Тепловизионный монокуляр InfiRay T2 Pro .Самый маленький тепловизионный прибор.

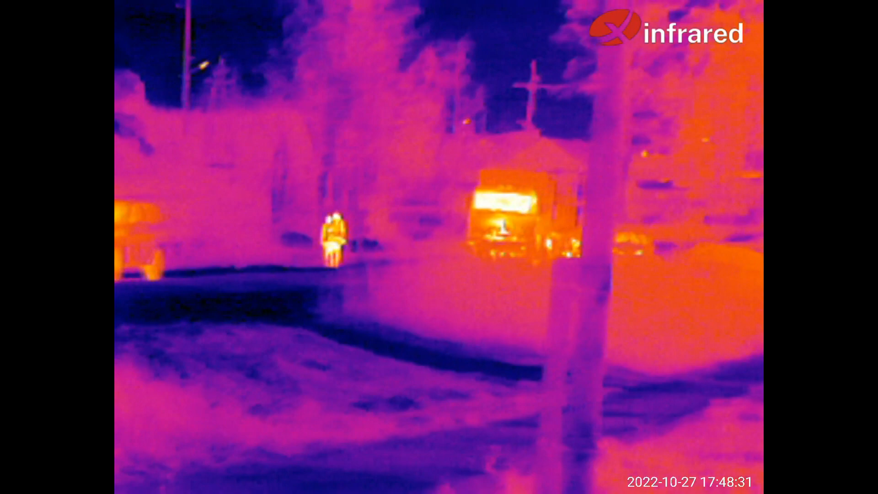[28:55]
Но вот это мне больше нравится.
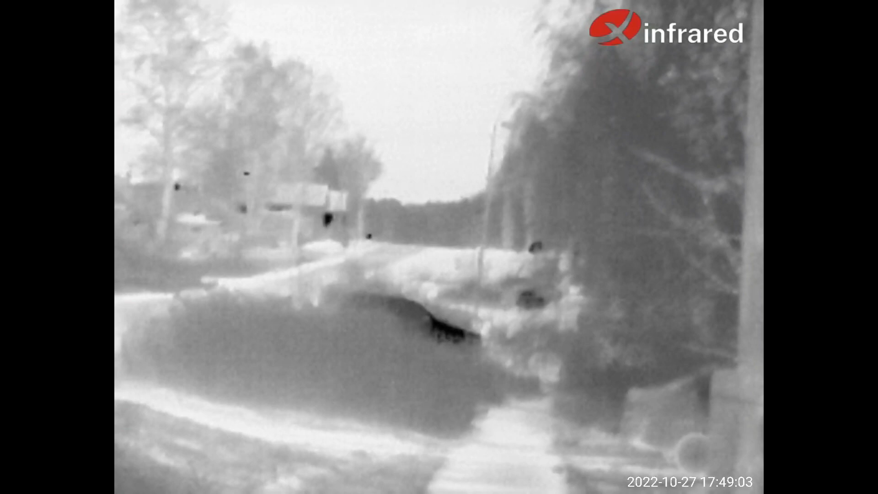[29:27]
Там вот черная дальняя точка тоже, там люди ходят. Так как-то.
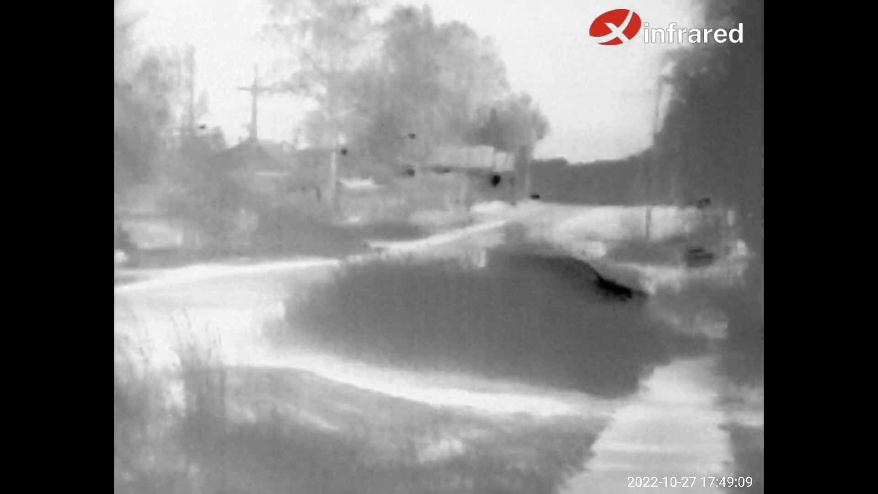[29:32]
Так, друзья, сейчас вышел в поле.
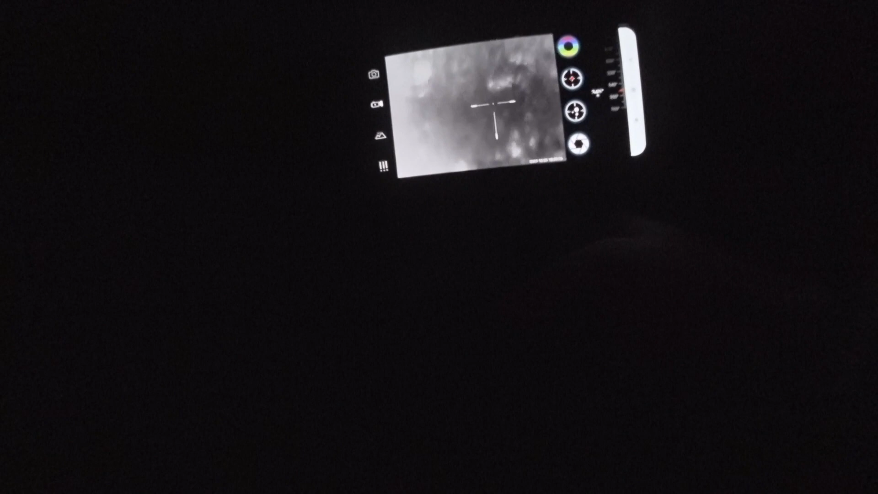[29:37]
Там два зайца. Увидел я его в другой тепловизор.
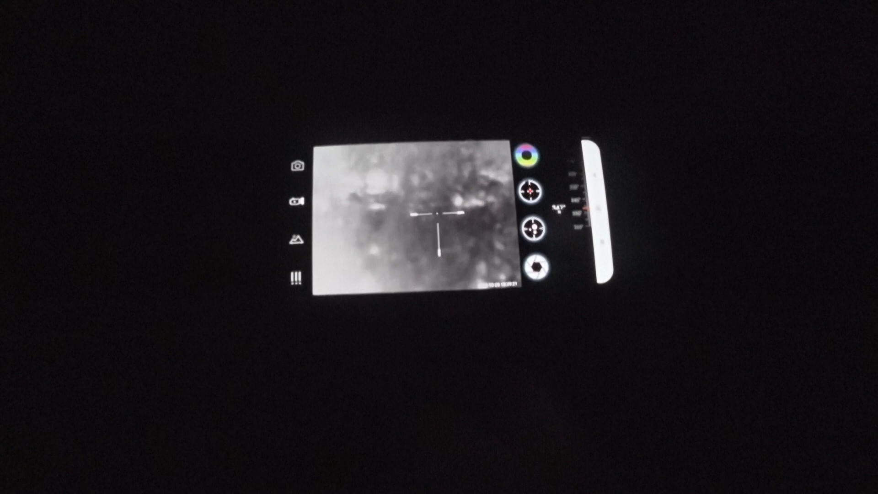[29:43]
Сейчас попробую поснимать на этот. Покажу, как они выглядят.
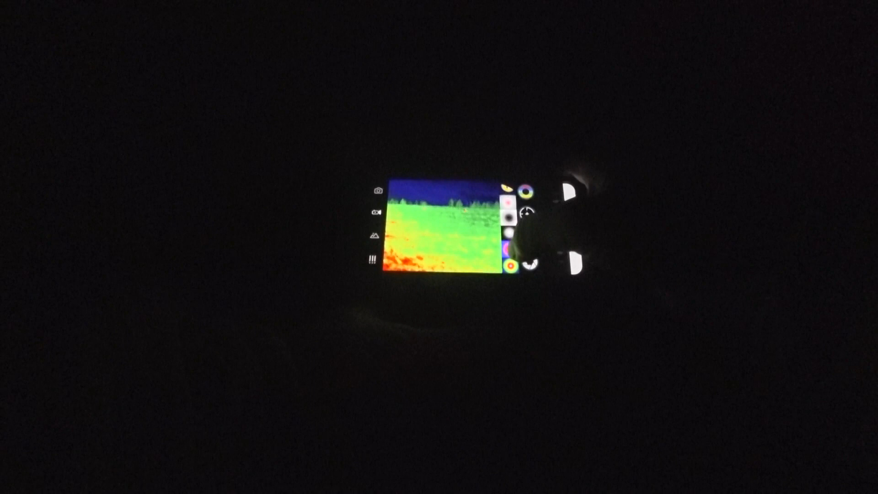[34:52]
Хотел показать, есть вот такая штукенция, определение